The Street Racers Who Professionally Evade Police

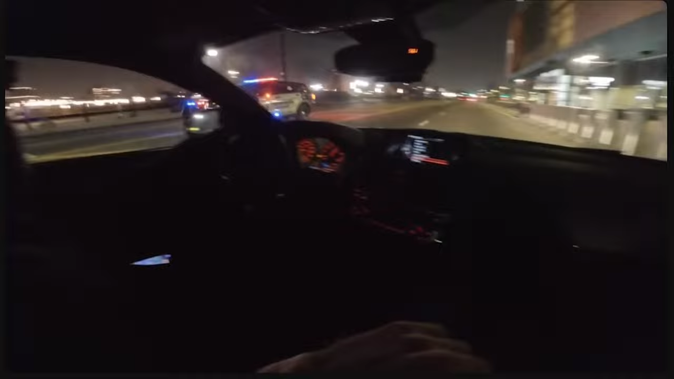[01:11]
Yeah, bro, like, my butt cheeks would be clenched right now. And he doesn't even just go around once or twice. Bro, does it like three times.
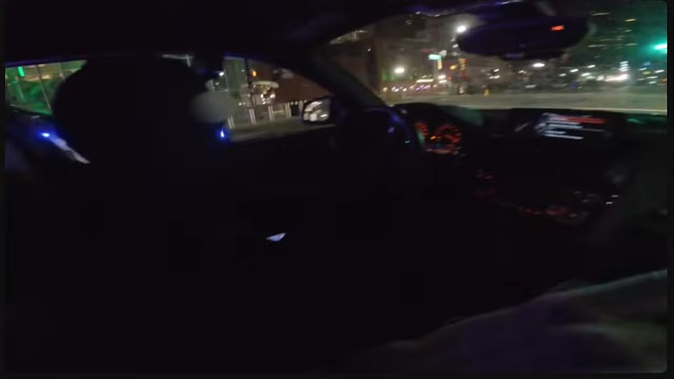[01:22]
Look how fast he loses them, dude. They're probably on for a good 10 seconds. He hits the left, and then he's gone.
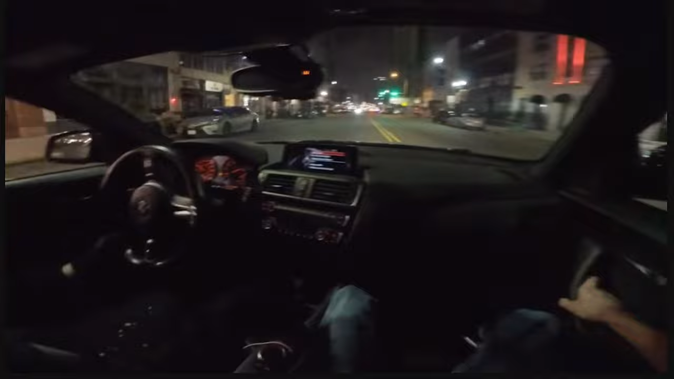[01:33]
He's gone. But what's even crazier is he runs into more cops right here on the right.
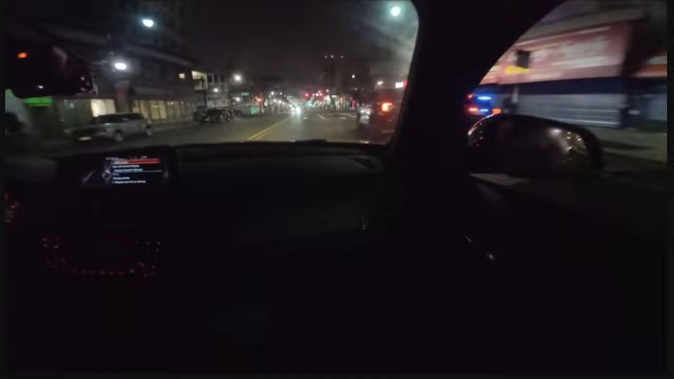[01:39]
Look it. There's two cop cars right there. Boom. They probably got called out by the last cop, and then he loses them too, bro.
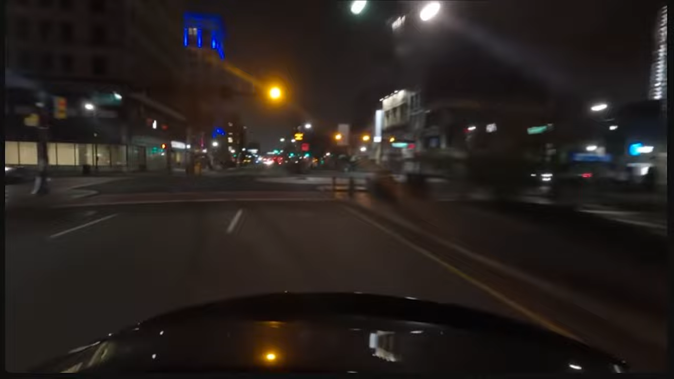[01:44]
Look at, he is gone. He is gone.